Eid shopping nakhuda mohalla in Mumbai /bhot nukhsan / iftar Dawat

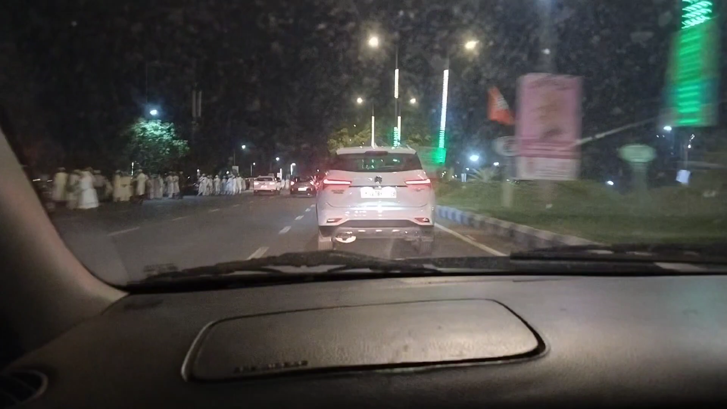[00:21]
तो यह है सेंटर डेक नाइट की वीडियो है, और यहां पर हम लोग नहीं जा रहे थे,